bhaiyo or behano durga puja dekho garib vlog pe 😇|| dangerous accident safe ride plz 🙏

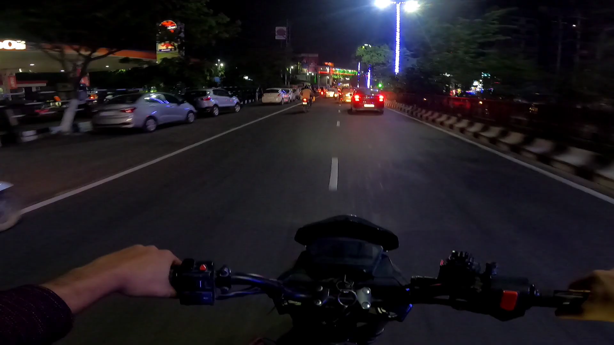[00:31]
गाइस हम लोग गणेशपुरी पहुँचे हैं, हम लोग जा रहे हैं पांडू में, उधर बहुत भयंकर मेला होता है, दुर्गा पूजा टाइप का पूजा ही होता है और मेला भी लगा आता है, मतलब बहुत बड़ा होता है,
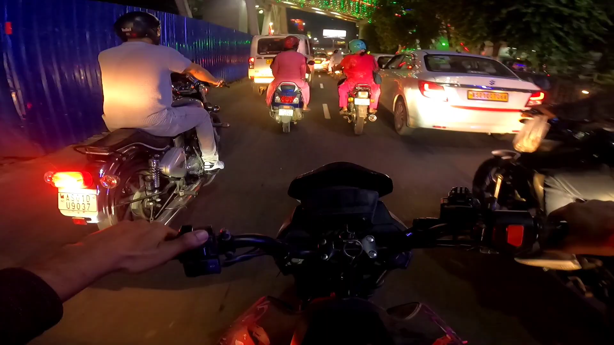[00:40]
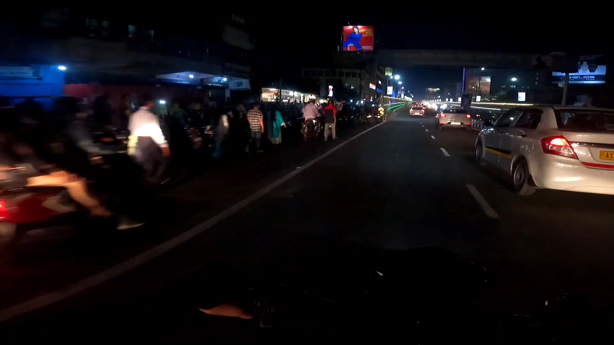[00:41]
मतलब समझ लो तो गाइस ये रास्ता टोटली लॉक है गाइस, चेक कर सकते हो भाई, गणेशपुरी वाला रास्ता पूरा लॉक है,
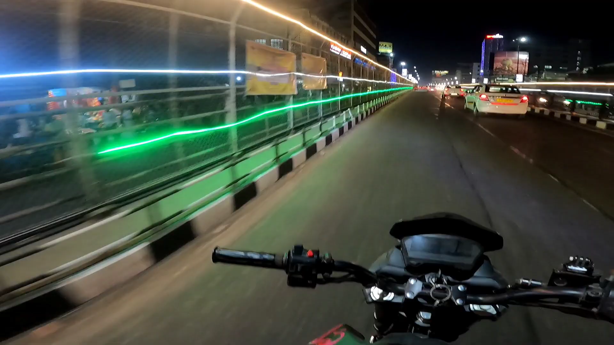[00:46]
जो भी आना जाना होगा आज ये रास्ते से ही होगा हम लोग तो भैया गाइस देखा रहो तो देखो
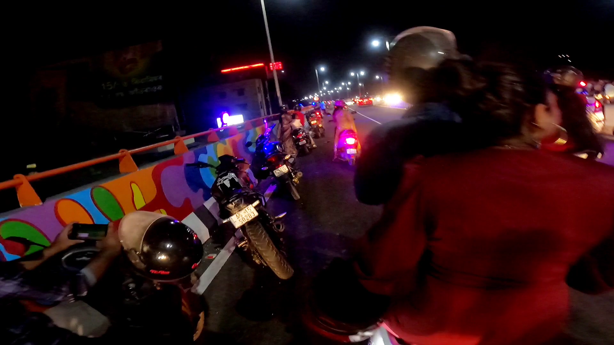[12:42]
जरा लंबा वो करोगे कोई आके मार के जाएगा खत्म हो जाओगे वो दो लड़की स्कूटी से लगे आ रहा था कोई मार के चला गया हाँ पूरा सीरियस एक लड़की तो होश नहीं है उसका